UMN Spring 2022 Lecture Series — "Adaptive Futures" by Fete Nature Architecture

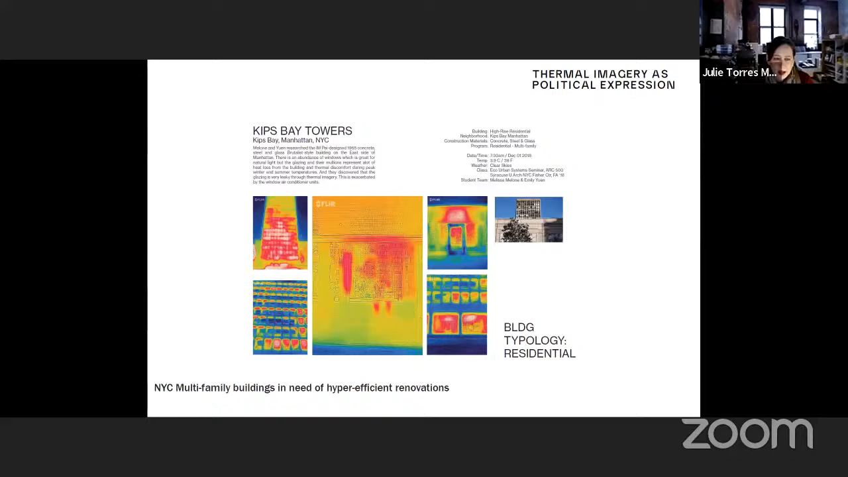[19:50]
interesting like waffle iron grid facade but it's very leaky it needs a retrofit for for its windows and so the students were studying that um this is sort of a backdrop to the same topic of being political i myself live in a rental you can maybe see behind me it's uh i have my office it's a live workspace in a factory that was converted to housing illegally um and is on the loft law track so here's uh here's some thermal images of my bedroom actually from a couple weeks ago and you can see that um
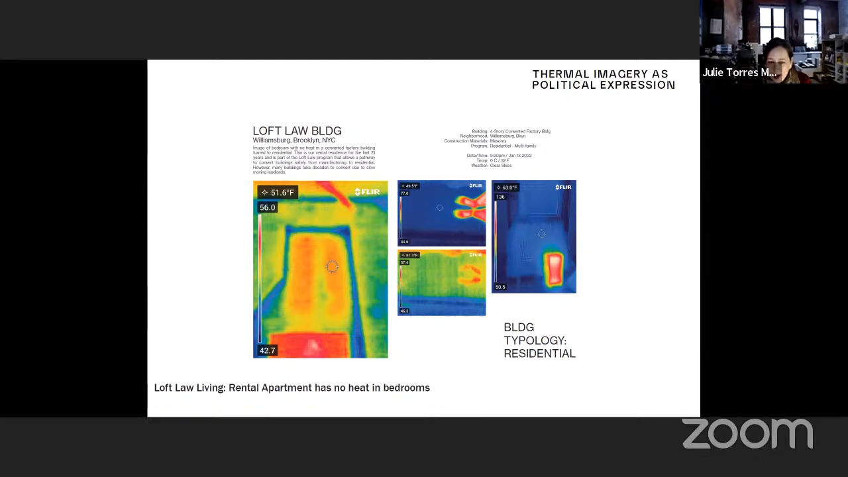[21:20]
and airtight passive house projects but i live in a rental and um i have to use an electric heater to heat my bedroom so um i understand that in order for us to get anywhere in the city we really have to roll this out for renters and these are just some headlines recently
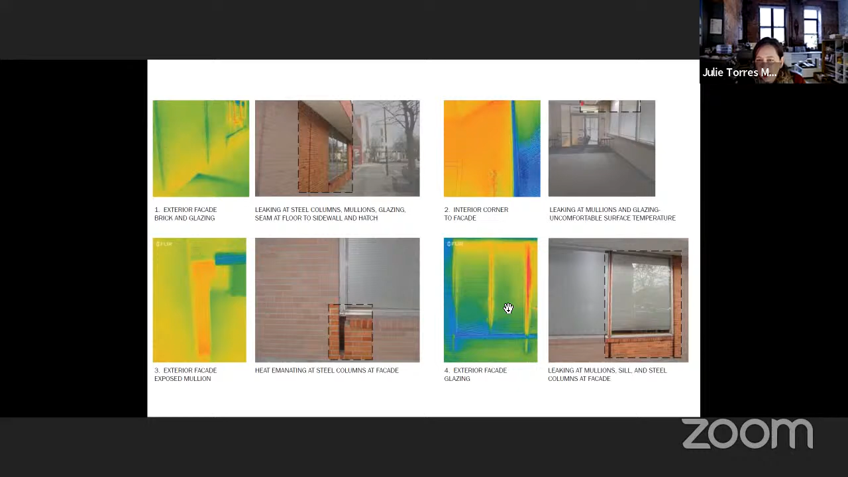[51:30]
brick and which was a really bad thermal bridge there. Um, cause you're just from the street, you're looking at steel and then the windows are very leaky. So we were just analyzing the existing conditions. And here we used, uh, FLIR, which is a software for modeling to check the conditions in this was a roof dominated building.